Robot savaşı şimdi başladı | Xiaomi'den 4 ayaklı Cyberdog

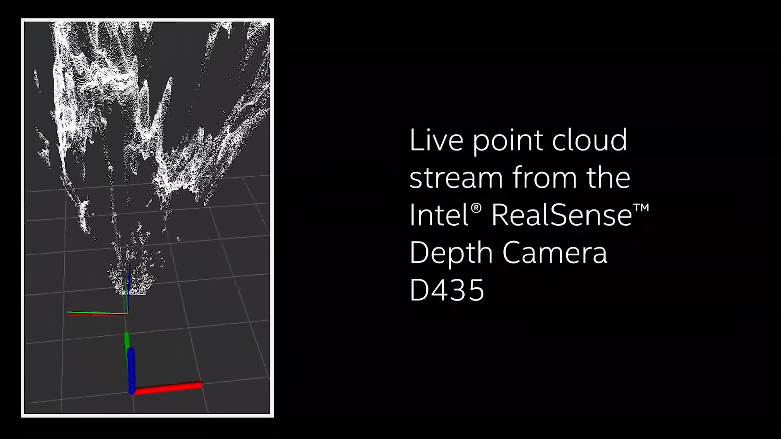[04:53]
robotun çevresinde olup bitenleri algılamasını sağlıyor. 3 boyutlu derinlik oluşturan ve santimetre ölçeğinde çalışan bu sistem, robotun kendi navigasyonunu yapmasını ve engellerden kaçınmasını sağlıyor.
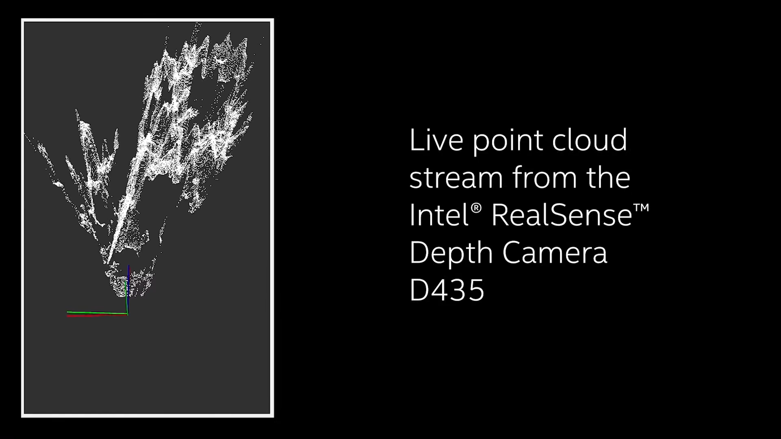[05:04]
Tabi sadece bu da değil. Üzerinde farklı kamera sensörleri bulunan CyberDog, Xiaomi'nin akıllı telefonlardaki görüntüleme teknolojisinden de istifade ediyor. Yapay zeka destekli interaktif kameralarla birlikte, binoküler gözlü görüş için ultra geniş açılı balık gözlü kameralara da sahip. GPS modülüyle birlikte gerçek zamanlı olarak yerleştirme ve haritalama yapan CyberDog,
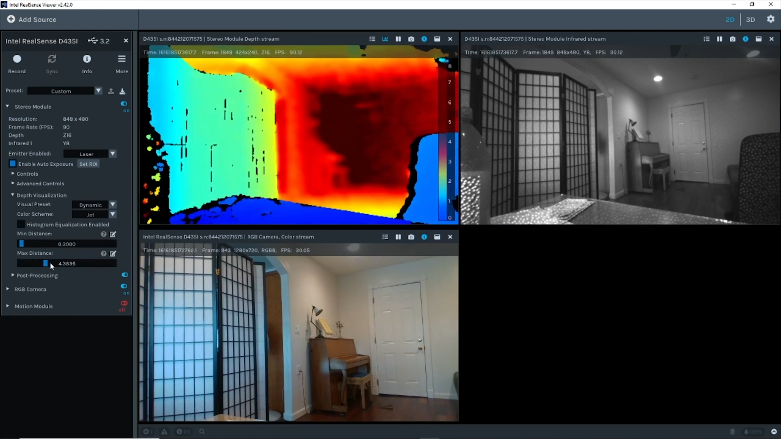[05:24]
diğer teknolojiyi de bir araya getirerek obje takibini gerçekleştirebiliyor.